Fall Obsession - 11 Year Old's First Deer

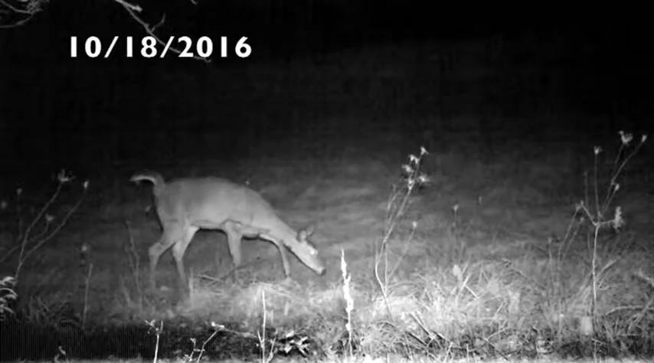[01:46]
have uh video footage of her working scrapes and stuff like that